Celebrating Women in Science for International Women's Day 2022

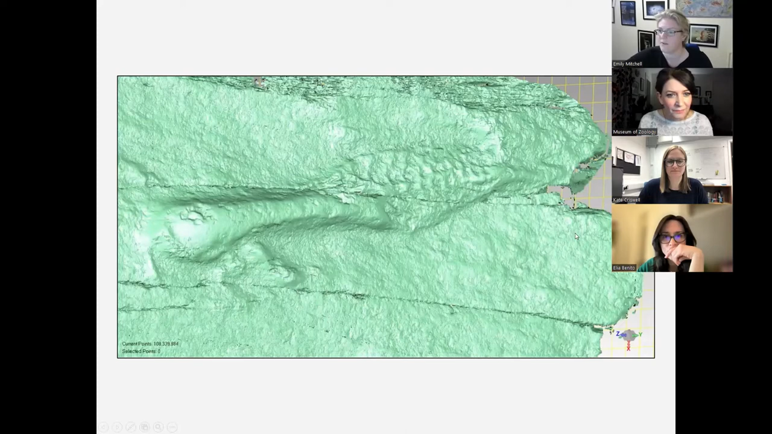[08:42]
The yellow squares here are 1 centimeter squares. We can see the holdfast, where it was attached to the seafloor, the stem, which put it up in the water column. And then we can see the frond from which it fed, with its primary branches and its secondary branches. And this captures the fossil details down to a 40 micron resolution. So that's under half, it's well under half a millimeter, or a tenth of a millimeter.